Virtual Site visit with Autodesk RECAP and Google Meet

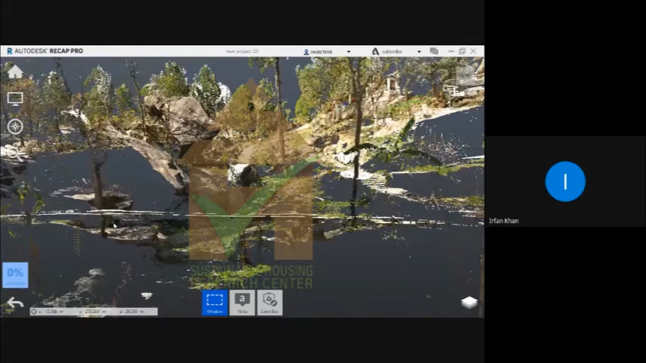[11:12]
इन बोल्डर्स के बीच में जाके अगर हम ये वॉशरूम्स प्लेस कर दें कि जिसमें 6 वॉशरूम। अच्छा,